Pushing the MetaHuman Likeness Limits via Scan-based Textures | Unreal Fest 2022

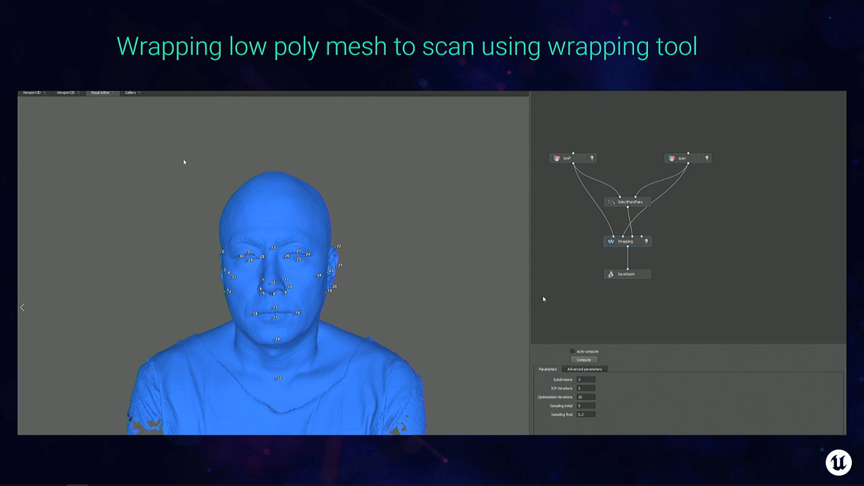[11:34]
Yeah, they would take the low poly and just wrap it around the scan, and hope for the best, but this is not actually the best solution, because it will introduce some inconsistencies. And you can see here, this causes the color landmarks not to be aligned with their geometry counterparts.